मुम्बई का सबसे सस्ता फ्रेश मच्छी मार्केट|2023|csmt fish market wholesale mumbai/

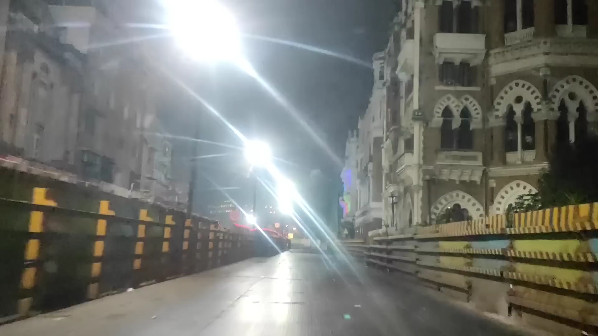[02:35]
मुंबईची नाईट लाईफ कशी असते बघा मित्रांनो, पूर्ण मी या टॅक्सी मधून पूर्ण कॅप्चर केलेलं आहे.